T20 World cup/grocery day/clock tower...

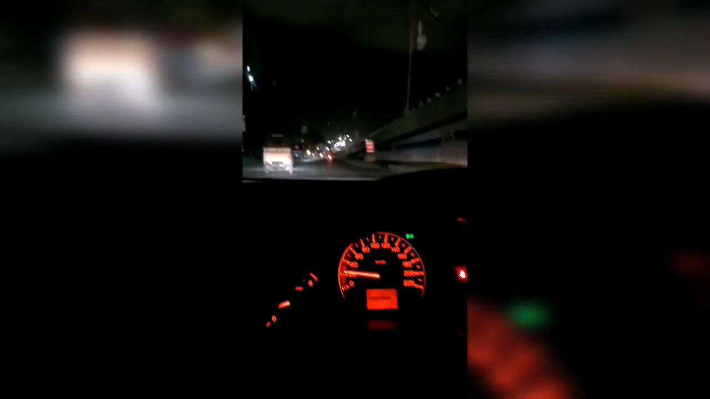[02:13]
अब प्रॉस्टी करके घर की तरफ जा रहे थे और ये देखें घर के बाहिर इतना शूर मचाया वनाने सुभासे